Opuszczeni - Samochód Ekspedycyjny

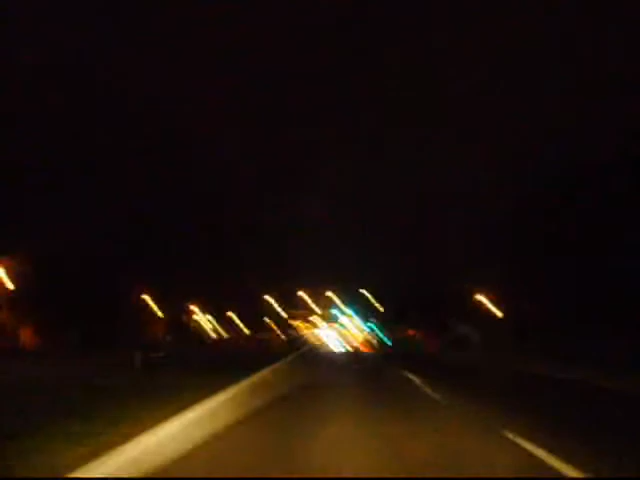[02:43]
Maluch! A, ciśniemy tego gościa z przodu. O kurwa! Hamuj!